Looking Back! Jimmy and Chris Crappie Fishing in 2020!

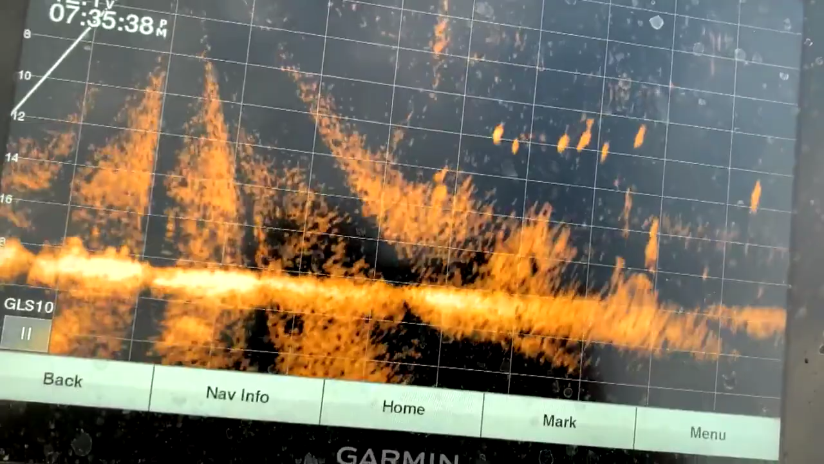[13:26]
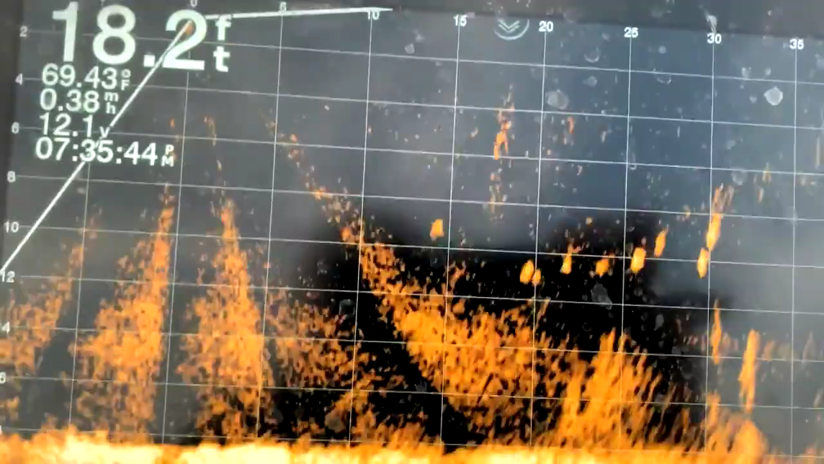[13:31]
On screen: depth 18.2 ft, water 69.43°F
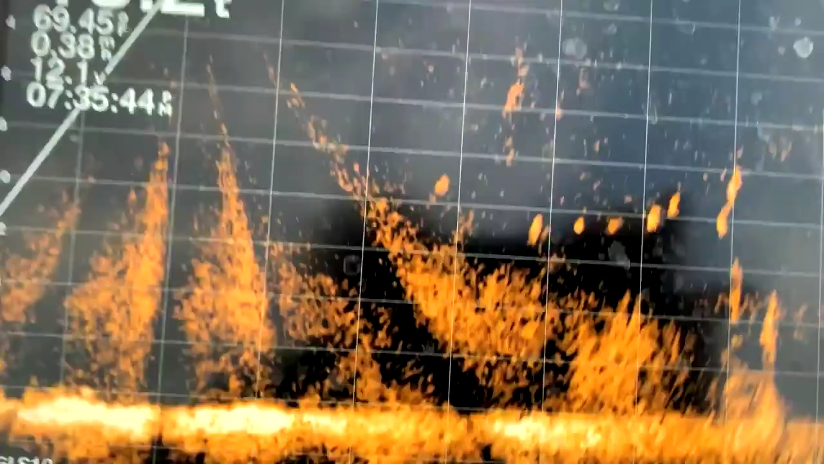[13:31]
That's a bunch of fish right there.
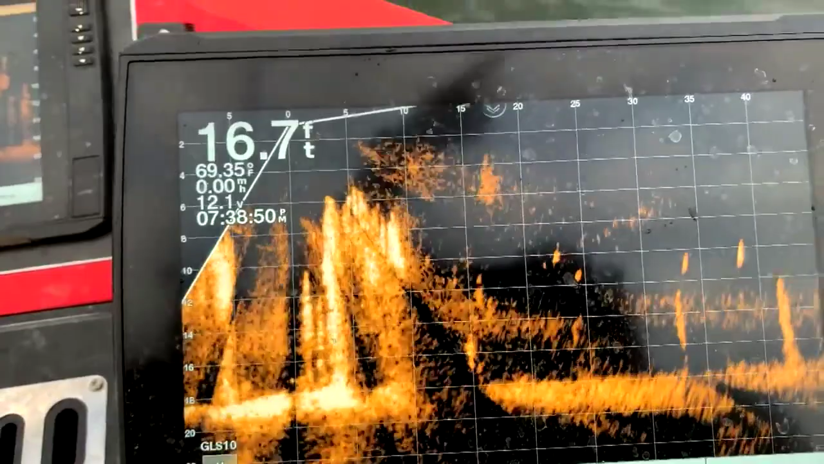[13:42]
On screen: depth 16.7 ft, water 69.35°F
Straight down in front of my trolling motor. Let your bait fall. I don't see your bait. There's a fish right there. Is your bait right in front of my trolling motor? Uh-huh.
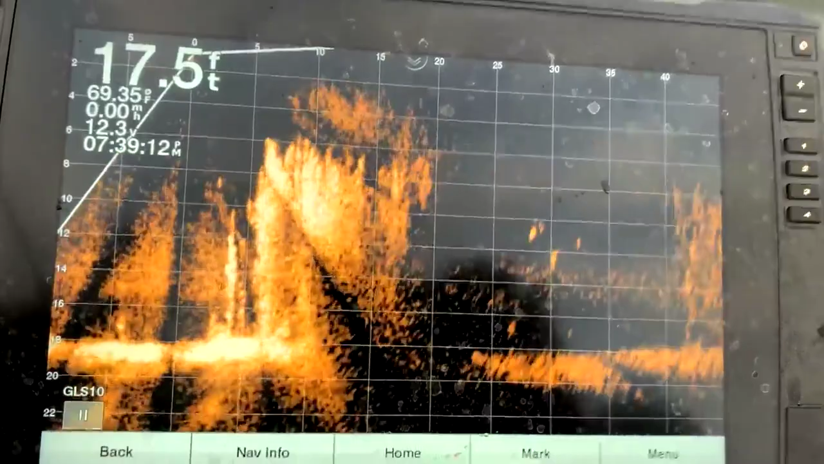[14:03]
On screen: depth 17.5 ft, water 69.35°F
You see it? You see the bait on the screen?
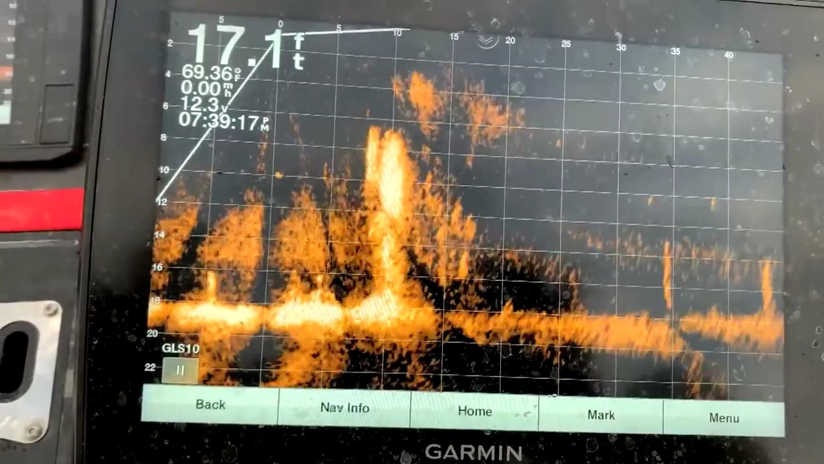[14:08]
On screen: depth 17.1 ft, water 69.36°F
Your bait's way back here.
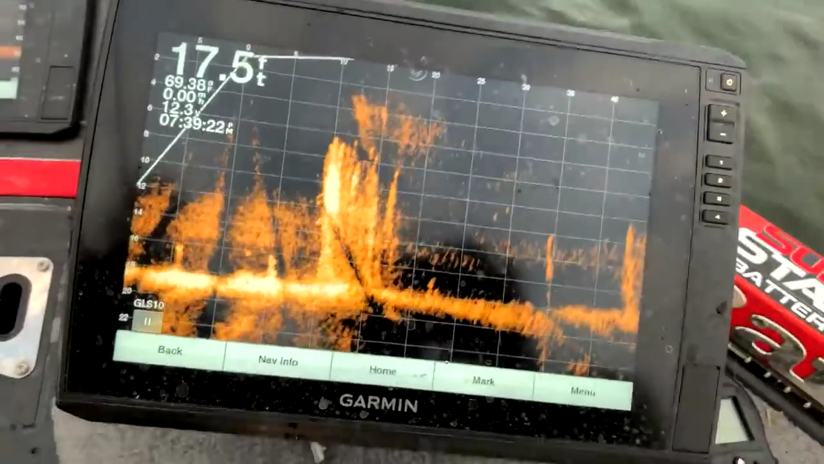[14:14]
On screen: depth 17.5 ft
Comes one. Got him. See it? Big old crappie. Oh, he come off. Big old crappie. Is that cool?
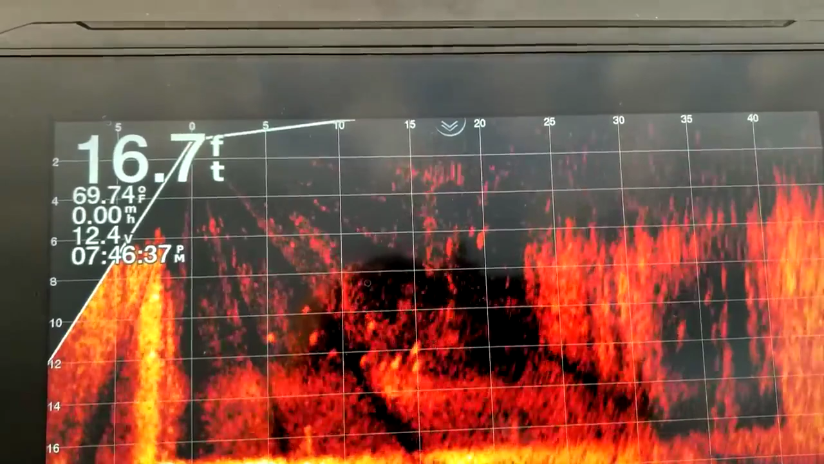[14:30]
On screen: depth 16.7 ft, water 69.74°F, speed 0.00 mph
There's some more right there. Let's see if I can get my bait in the picture.